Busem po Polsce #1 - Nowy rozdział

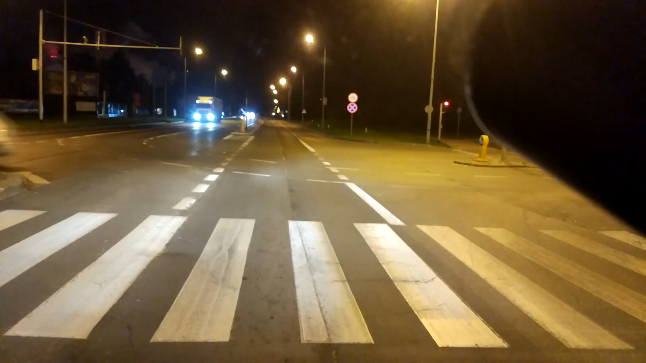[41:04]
I co mnie bardzo zaciekawiło, to to, że droga krajowa numer 61, czerwona krajówka, na których głównie odbywa się tranzyt w Polsce, bo autostrad, krótko mówiąc, nie mamy, są na nich porobione zwężki do szerokości 1,8 metra.
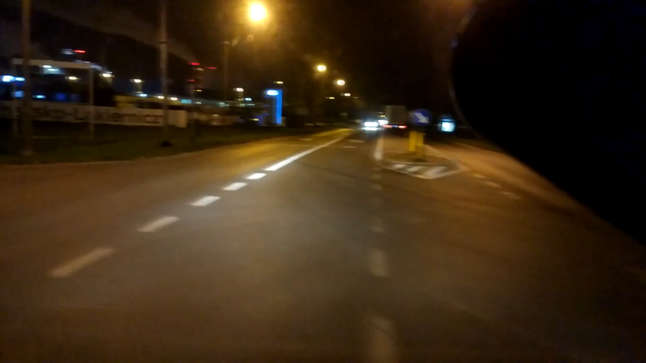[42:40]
I w ich lewo, czyli moje prawo, jak tam staliśmy na poprzednich światłach,
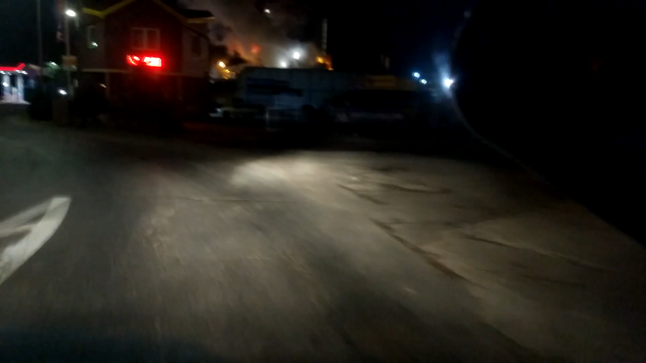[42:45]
no też nie bardzo mogą tam skręcić.
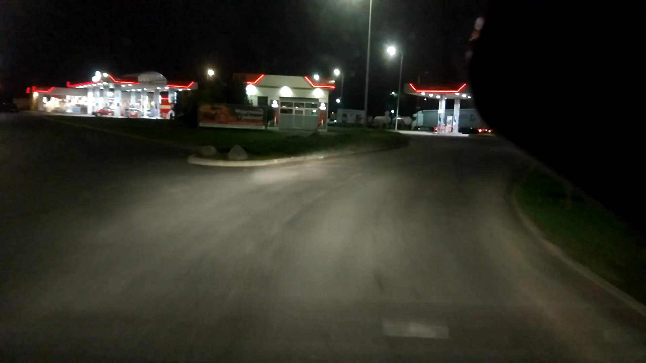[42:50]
Chyba też do pewnego momentu tylko mogą skręcić. Nie wiem, co potem.
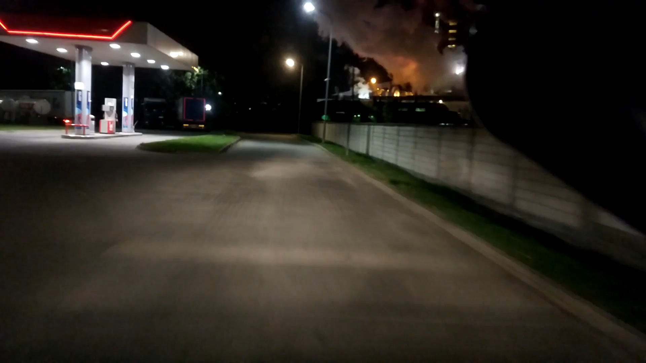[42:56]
Także ja wracam na Orlen, na którym się zatrzymałem,
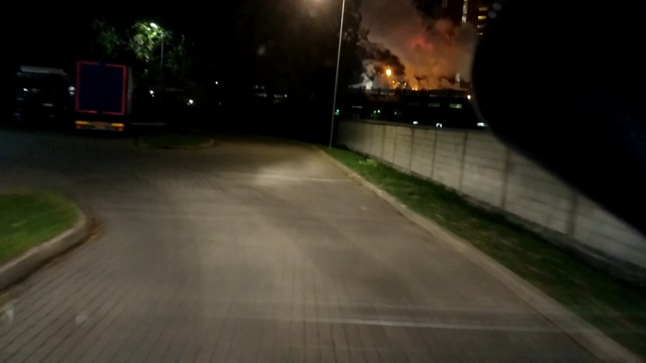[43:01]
i tu będę tak ludzka kręcić, bo byłem przejechać się poszukać jakiegoś prysznica. Ale o, trochę widzę, że się ciężarówek zjechało, to ja sobie do nic nie wiem, jakoś tak będę się czuł raźniej.
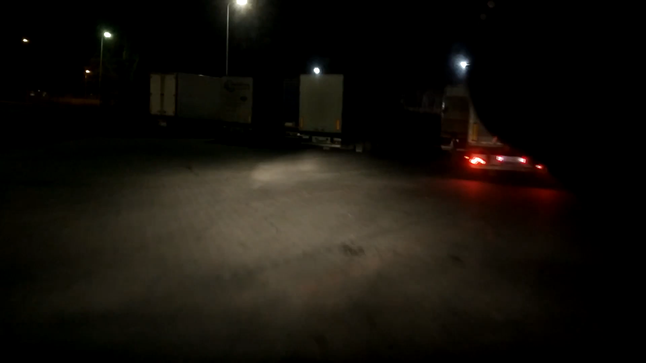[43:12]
A tam w sumie jest wolne, jadę tam.